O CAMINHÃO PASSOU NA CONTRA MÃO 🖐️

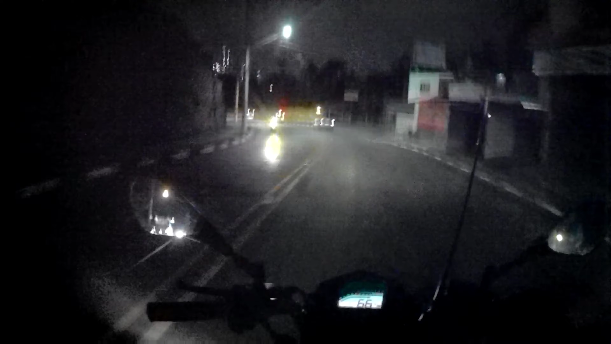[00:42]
Cara, deixa nós passar, né, mulher? Aí tá de joelho. Olha o caminhão, rapaziada.
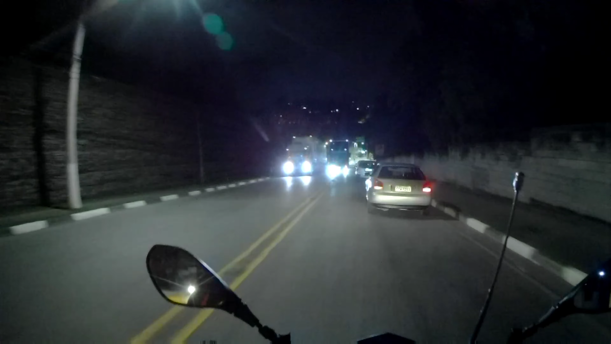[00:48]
Olha o caminhão onde quer passar o outro. Olha.
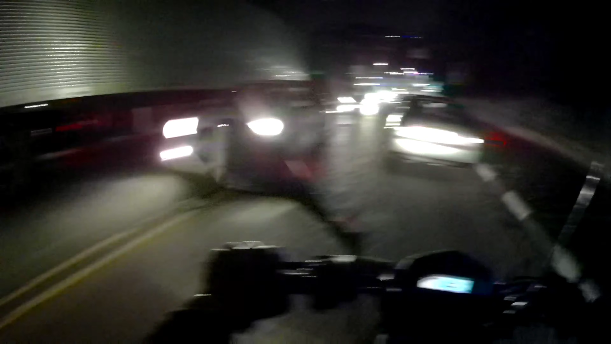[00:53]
A outra também tá parada ali mexendo no celular, tio. Aí também é só por Deus, né, mulher? Aí é osso.
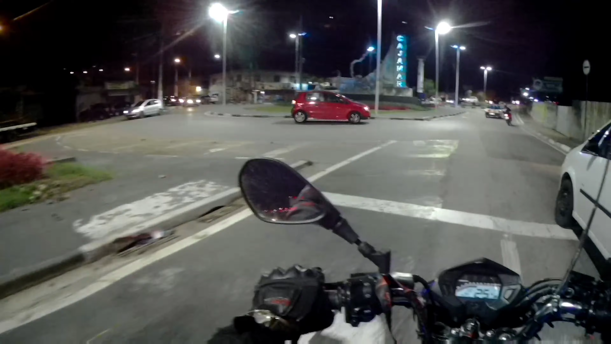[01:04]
O cara parar ali pra mexer no celular. Aí não dá. Chama que é nóis. Vamos que o bagulho tá doido aqui hoje.
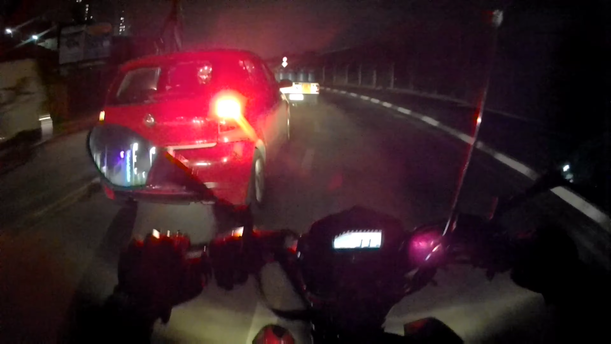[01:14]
O bagulho tá tenso. A avenida tá meio escura hoje aqui. Acho que tá faltando luz.
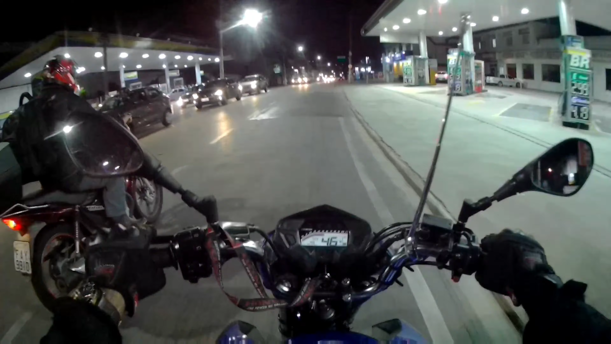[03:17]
Um buraco aqui, tem um buraco aqui.
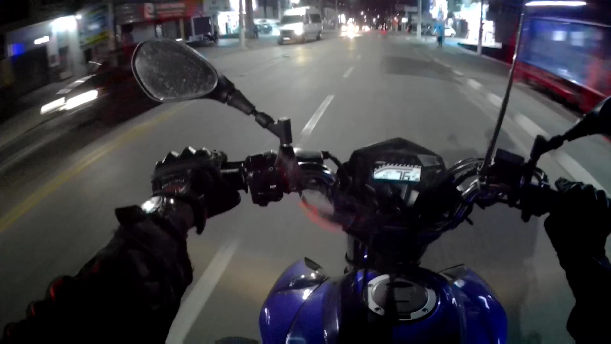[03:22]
Tchutchu, pode passar, viu? Mas parou, filho. Mas tá parado, tchutchu.
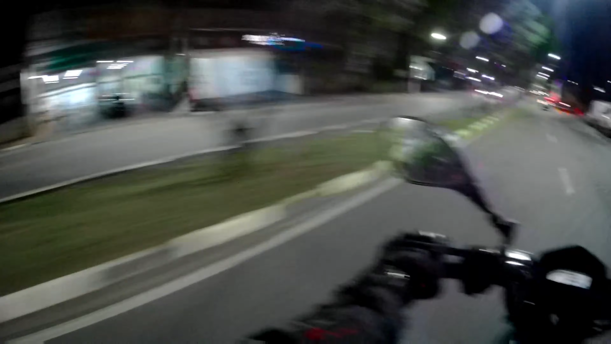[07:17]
Dá uma olhadinha assim por cima do ombro. Que às vezes o retrovisor deixa a gente ponto cego, entendeu? Esse retrovisor não é confiável, rapaziada. O bagulho é louco. Então por isso que é bom você andar. Quando for entrar, dá uma olhadinha. Quando tá assim, a reta assim, pra mim olhar lá pra trás, beleza. Aí dá pra você ter noção de onde os carros estão vindo. A distância, né?
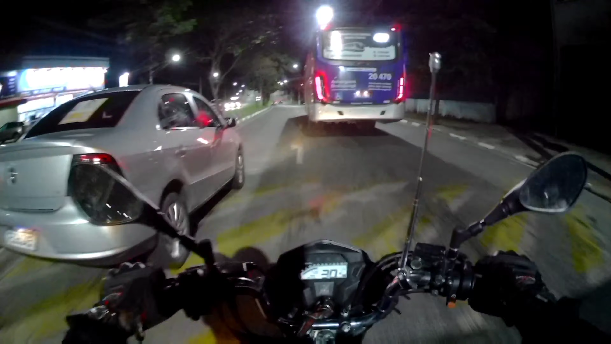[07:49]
Mas o bagulho é louco. Esses pedestres passando ali. Também não tem faixa, não tem nada para os caras passar. Aí fica difícil a motoca. Ali vai a motoca não, filho. Tava filmando, hein? Ali é a preferência dos motocas.